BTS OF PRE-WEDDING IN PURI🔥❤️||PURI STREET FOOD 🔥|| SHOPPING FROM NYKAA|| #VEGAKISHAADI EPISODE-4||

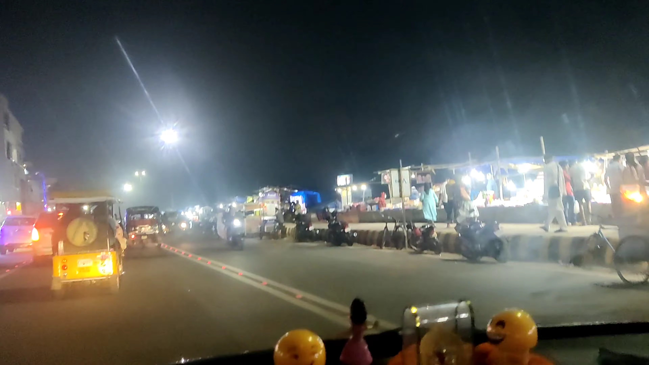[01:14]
I saw the trucks and vans And this side is a lot of market And this side is a beach And this place is a lot of crowded